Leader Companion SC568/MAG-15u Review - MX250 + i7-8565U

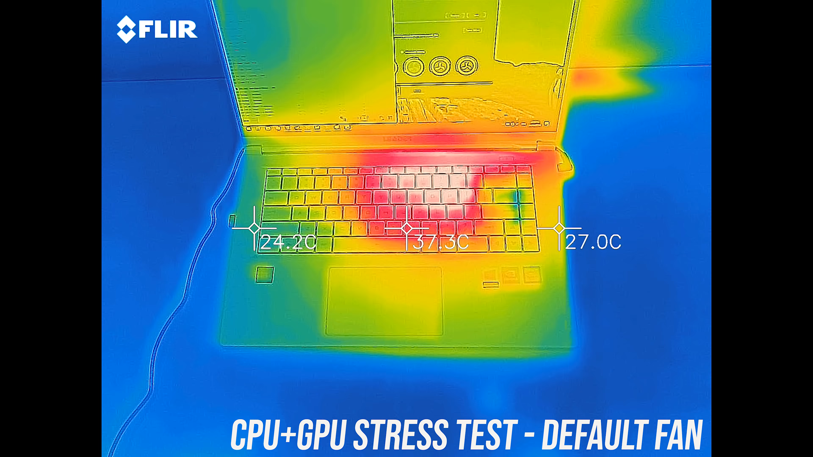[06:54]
When under heavy stress test there was a hot spot near the middle which got to around 50,
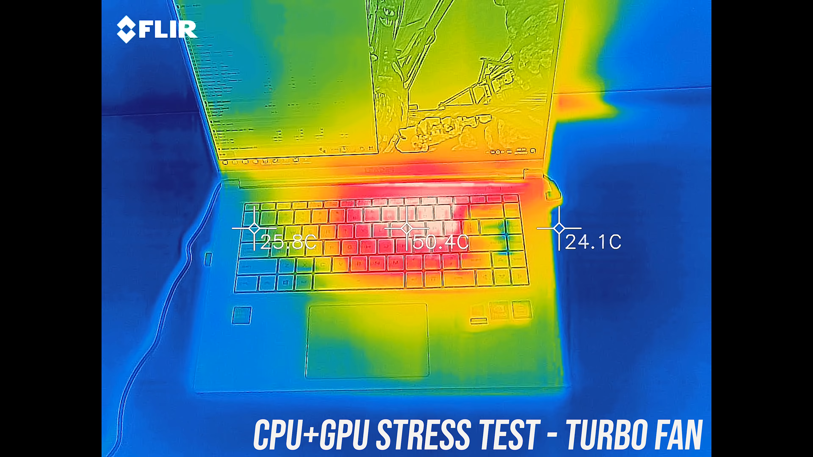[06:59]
and this didn't seem to change too much with or without the fan on turbo mode as the internals were the same temperature. Here's what the fan noise sounded like while running these tests.